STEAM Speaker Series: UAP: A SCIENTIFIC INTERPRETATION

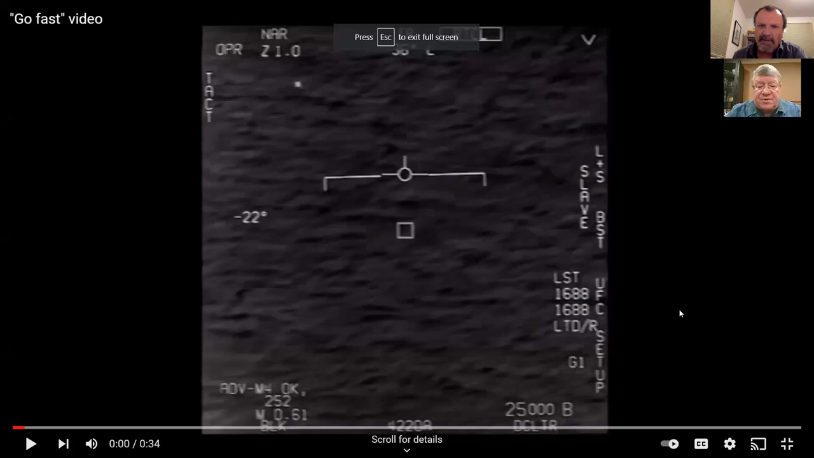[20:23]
STEAM KUZ, Ph.D.: So this is the go fast video. STEAM KUZ, Ph.D.: I apologize for the the language is by the pilots. STEAM KUZ, Ph.D.: No don't worry.
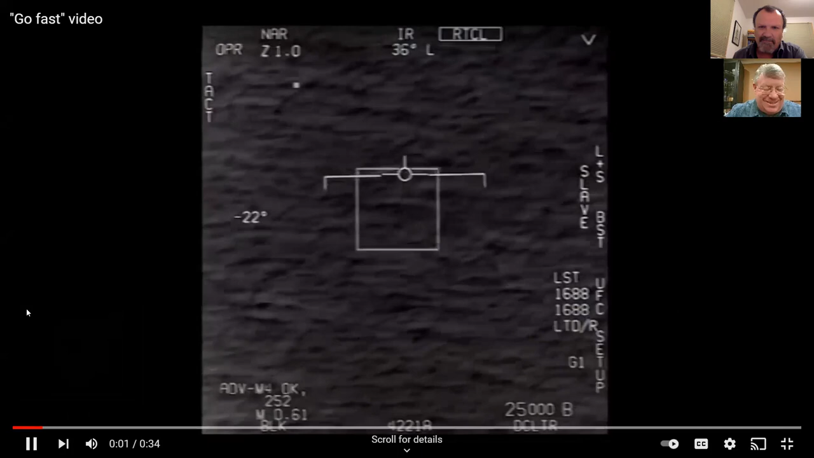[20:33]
STEAM KUZ, Ph.D.: STEAM KUZ, Ph.D.: STEAM KUZ, Ph.D.: So that thing cruising across the screen is the UAP. STEAM KUZ, Ph.D.: And they're trying to lock into.
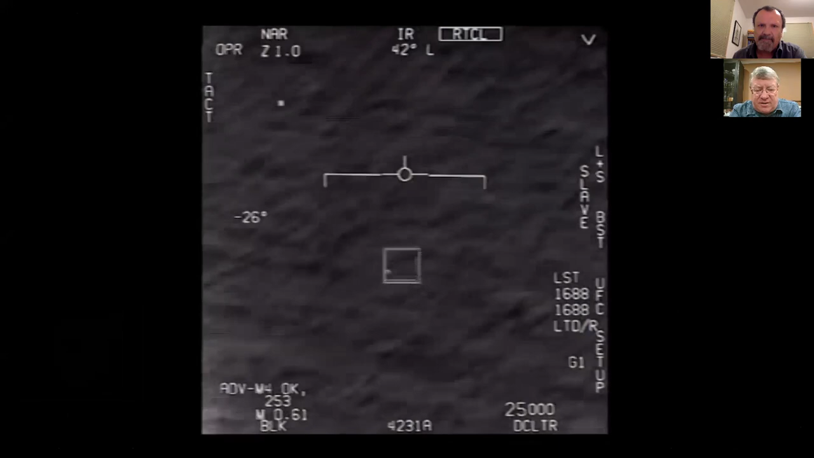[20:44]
STEAM KUZ, Ph.D.: Okay. STEAM KUZ, Ph.D.: Oh, okay. STEAM KUZ, Ph.D.: All right, so I'm going to pause it there. STEAM KUZ, Ph.D.: So this is the this is one of the UAPs that was filmed. STEAM KUZ, Ph.D.: Right. STEAM KUZ, Ph.D.: This is being filmed by an infrared camera. STEAM KUZ, Ph.D.: That is temperature dependent.
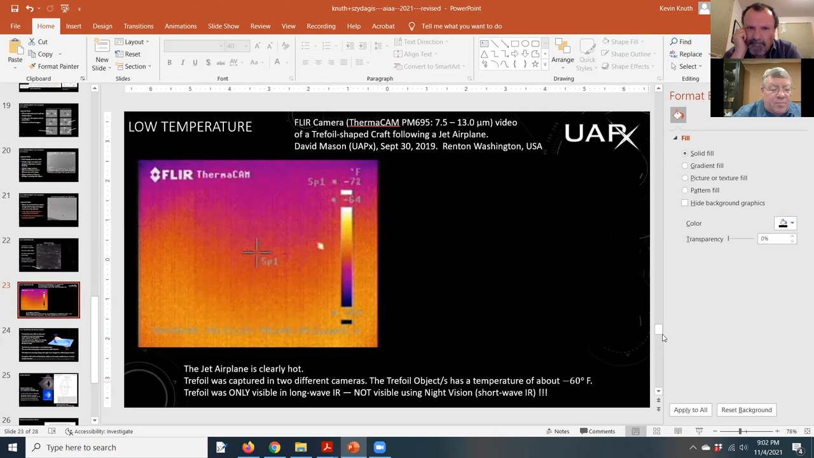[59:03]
STEAM KUZ, Ph.D.: And it's at about 3000 feet when this video was taken so that's what an airplane looks like let me see if I can pack this up or. STEAM KUZ, Ph.D.: Restart it by going here and there alright so you'll see that passenger jet and then in a moment you'll see it's being followed by something else which is going to come in there. STEAM KUZ, Ph.D.: Yes. STEAM KUZ, Ph.D.: That is not a passenger jet. STEAM KUZ, Ph.D.: It was picked up on two cameras, this is the second camera. STEAM KUZ, Ph.D.: So we know it's not an artifact was recorded on two separate cameras. STEAM KUZ, Ph.D.: And that we don't know what it is. STEAM KUZ, Ph.D.: And it was this is a close up of it, it looks like a trefoil shape. STEAM KUZ, Ph.D.: Yes, I like to joke that it looks like a Klingon battlecruiser, but hopefully it isn't anything like that.
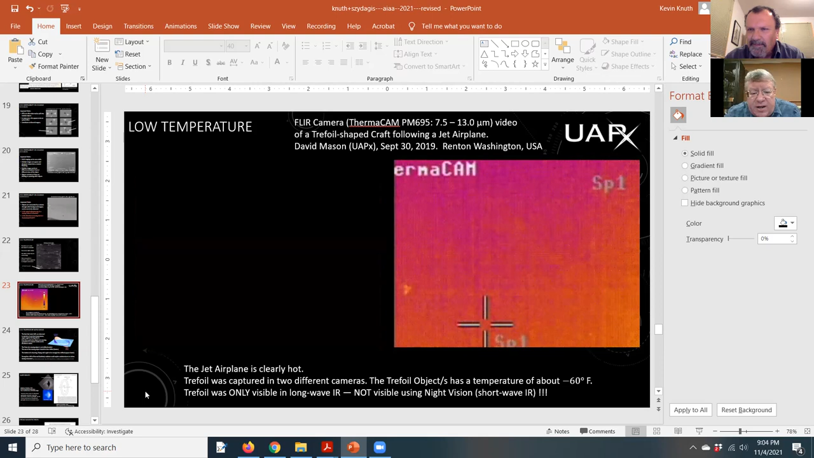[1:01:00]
STEAM KUZ, Ph.D.: That has changed in the UK the UK they're now required to report these things. STEAM KUZ, Ph.D.: Right right right. STEAM KUZ, Ph.D.: Very interesting. STEAM KUZ, Ph.D.: And the last thing i'll point out is that it it's temperatures much lower than the jet airplane. STEAM KUZ, Ph.D.: This one. STEAM KUZ, Ph.D.: This is about 60 degrees below zero it's running cold. STEAM KUZ, Ph.D.: Our machines run hot thermodynamics right. STEAM KUZ, Ph.D.: Our machines are hot. STEAM KUZ, Ph.D.: These things are cold they're different it's not clear what's going on here. STEAM KUZ, Ph.D.: Yes, very interesting.